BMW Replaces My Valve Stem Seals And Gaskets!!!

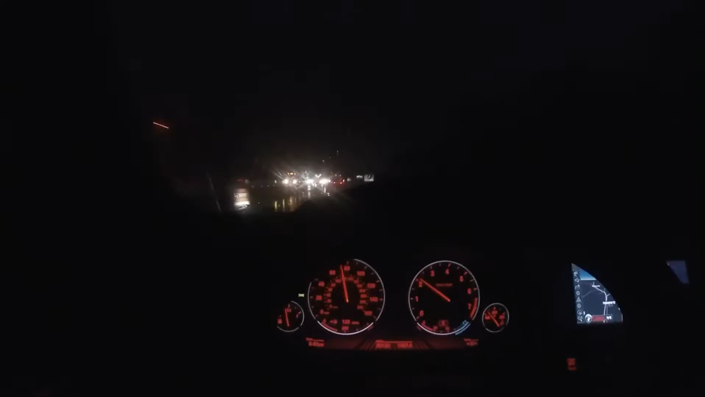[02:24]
and guys yeah it is a little bit stormy as well so gotta be careful as I drive kind of rain gotta kind of I don't know I am a little bit tired of rain already though to be honest alrighty guys so I'm approaching my the BMW dealership time to drop off the car let's see if the service is gonna be open hopefully it's gonna be open I don't know so
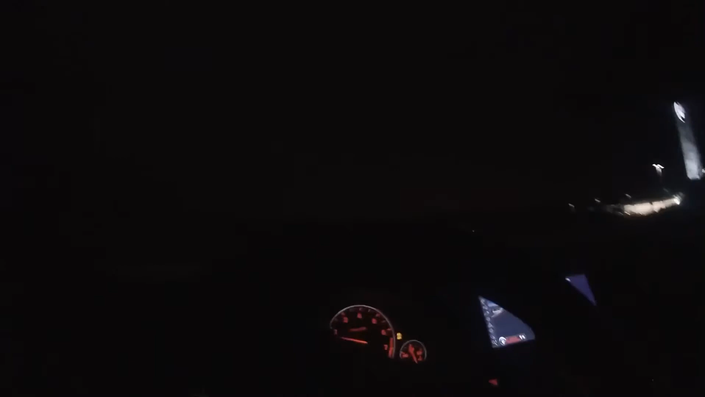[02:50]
well the gates are at least open so
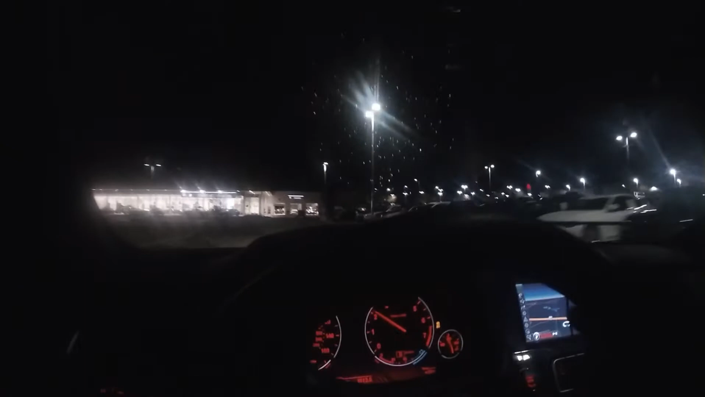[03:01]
maybe just maybe the service would be open just maybe let's see if I can get in